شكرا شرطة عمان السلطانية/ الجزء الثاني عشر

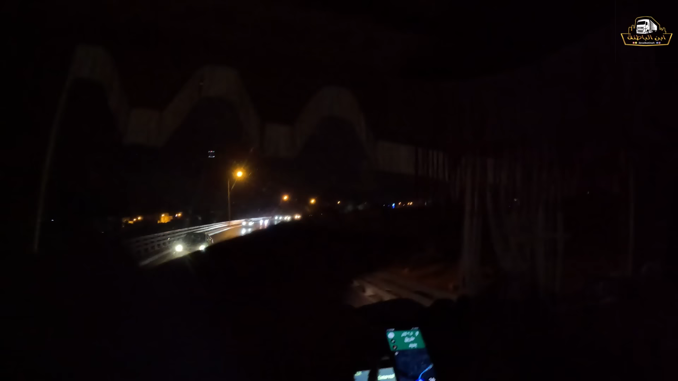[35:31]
وادي فنجة. طبعا في تحويلة في الطريق الرئيسي، فجينا الطريق الداخلي وزحمة.
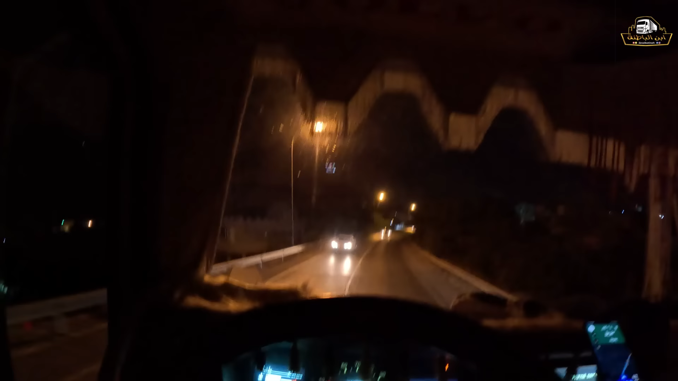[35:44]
ما ادري متى بينتهي التحويلة، اليوم بدأت بالليل. على حظي كل ما امر من ذا الطريق الا في تحويلة. انا ابو ما بتخلص ذي اكثر من سنة. بعين الله.
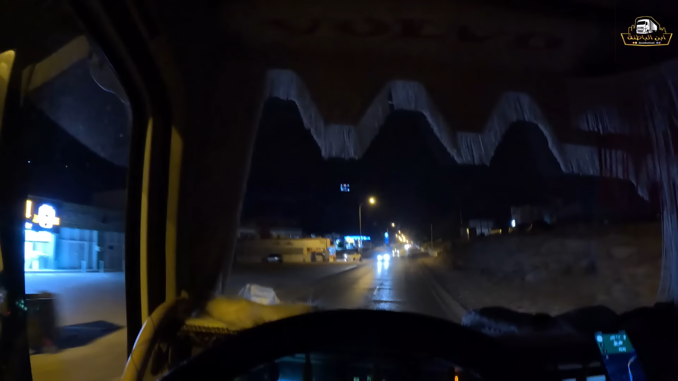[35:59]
معنا طريق جاهز، ما ادري يمكن صبوا الخطوط ولا شيء. وادي فنجة. طبعا فنجة من اجمل الولايات في السلطنة، ولاية بدبد من اجمل الولايات حقيقة، بالذات منطقة فنجة.
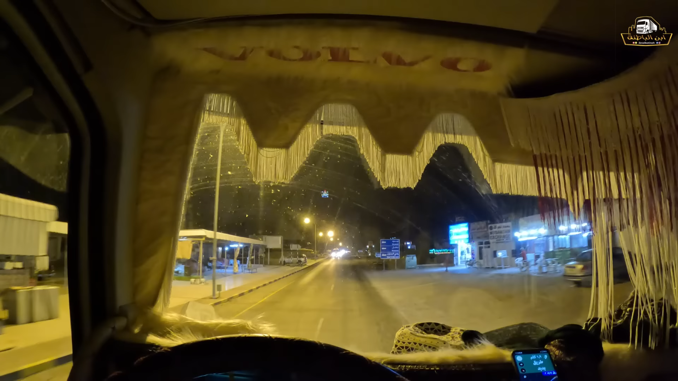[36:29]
فيها افلاج وعيون، عيون حارة عيون باردة ما شاء الله، ومناظر جميلة، فيها حصون قديمة، بساتين نخيل. وهذا ايضا هنا سوق فنجة للبخار.
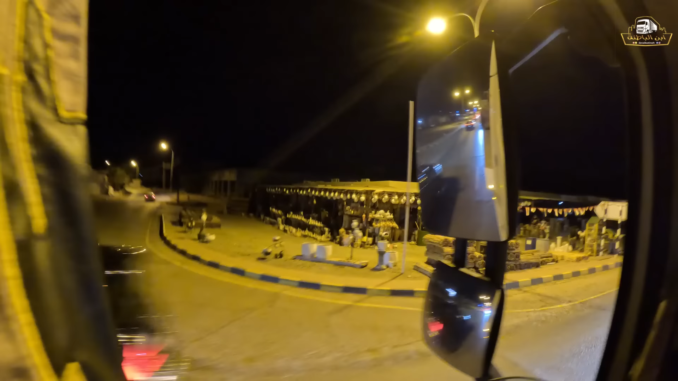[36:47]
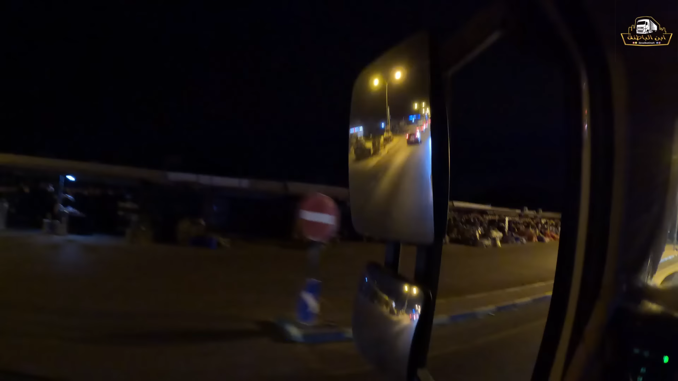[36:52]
هذا بخاريات حركات كلها موجودة هنا ما شاء الله.
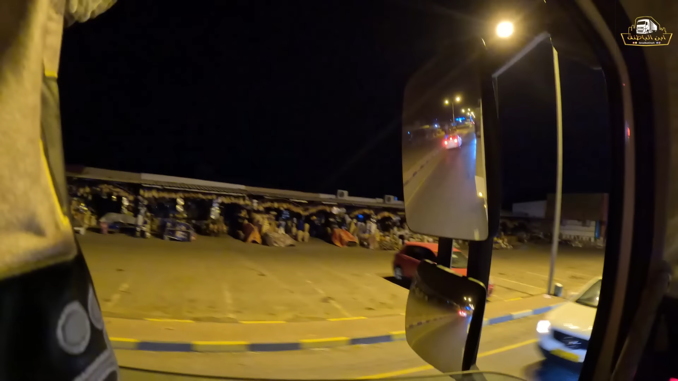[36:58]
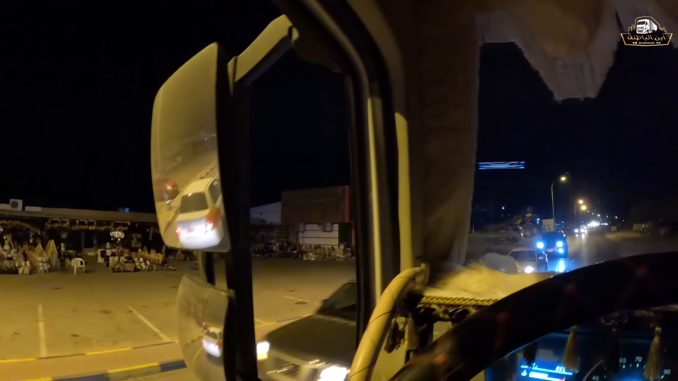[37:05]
والله زحمة الحين الساعة 12 وشي، 12 12 دقيقة بس والله زحمة. مشكلة. يلا قربنا نوصل، باقي 19 دقيقة بس. ظاهرنا ما بننزل إلا بكرة. أوي وين يا حبيب الشعب، ما بننزل إلا بكرة الصباح ممكن. يلا الله يسر.